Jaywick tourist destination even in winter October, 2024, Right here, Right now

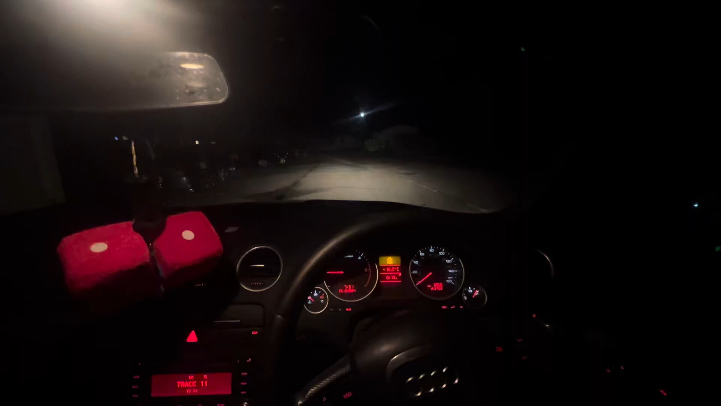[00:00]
good evening everybody yes it's around the 25th of October 2024
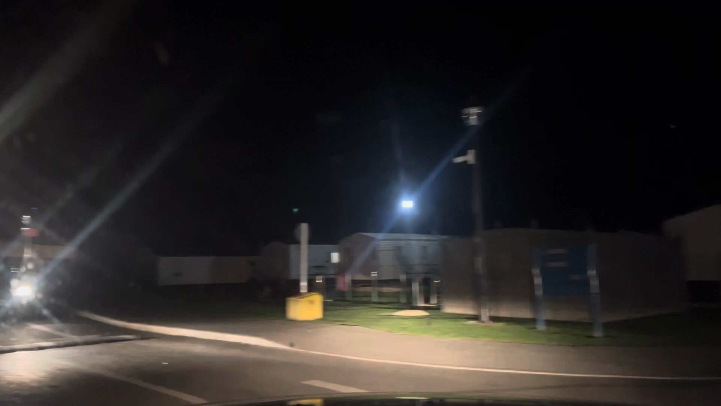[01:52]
on wow to think that we've got a bridge in Jaywick across one million pounds and
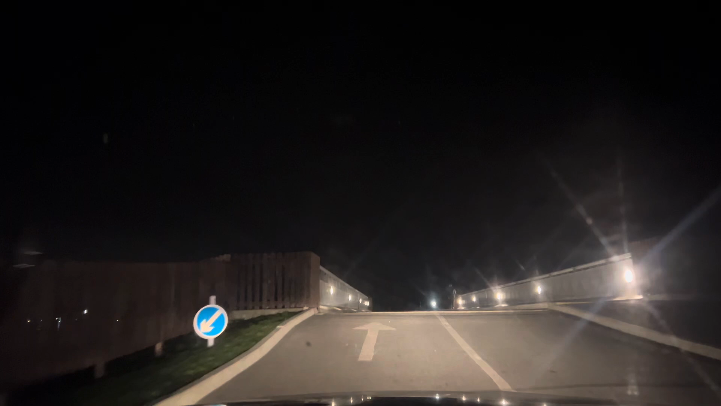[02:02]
here it is guys look at that and shine
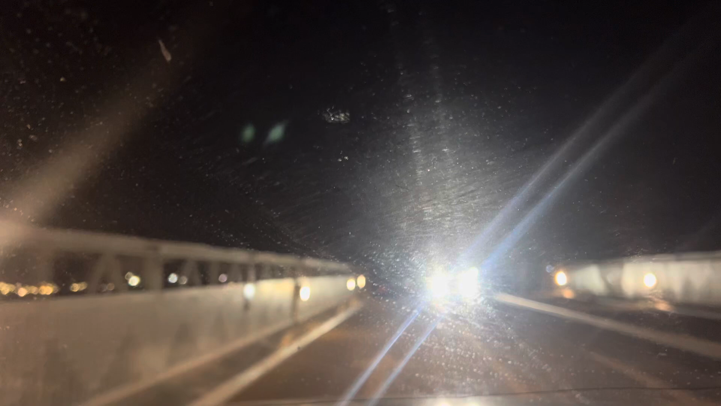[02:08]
on everybody we love our one million pound bridge there's a new clubhouse on the left lovely restaurants and entertainment everybody's going to it they've got big screens even now in October the